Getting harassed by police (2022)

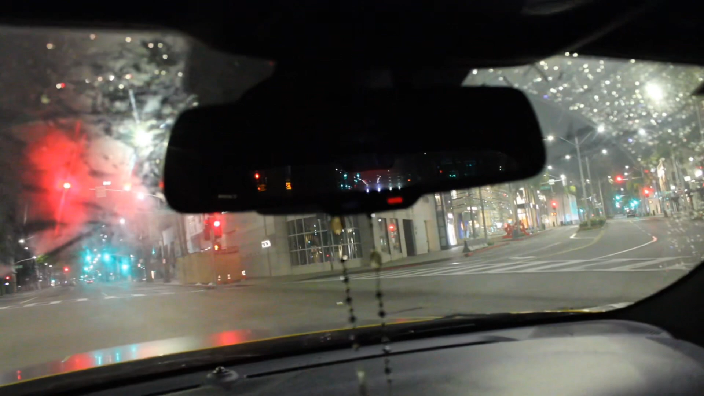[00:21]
And here it comes. I've got my number two. You know, I know cops from a distance.